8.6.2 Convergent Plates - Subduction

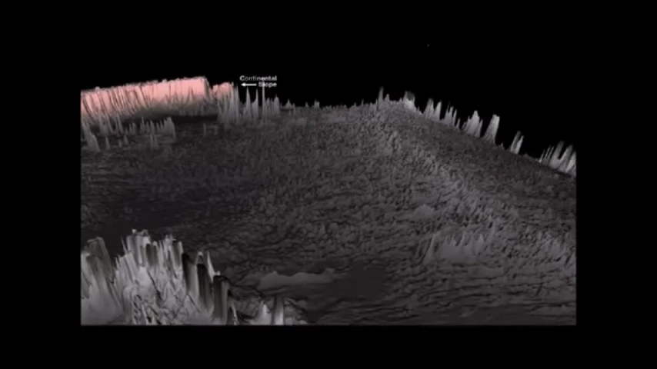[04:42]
So we're looking at the continental slope on the left hand side. And this is the idea here. You can see that mid-ocean ridge that comes right through the middle.
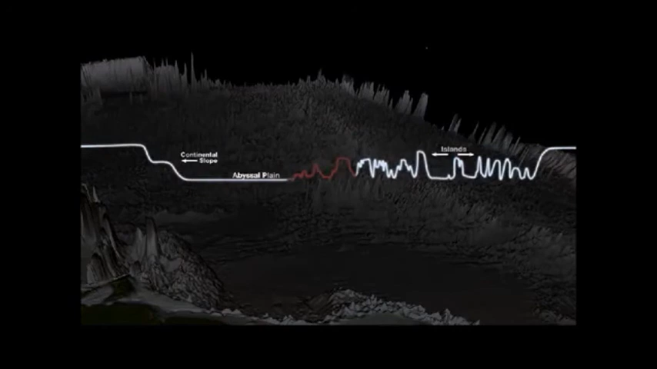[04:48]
So the deepest part of the Atlantic isn't right there in the middle like you would think.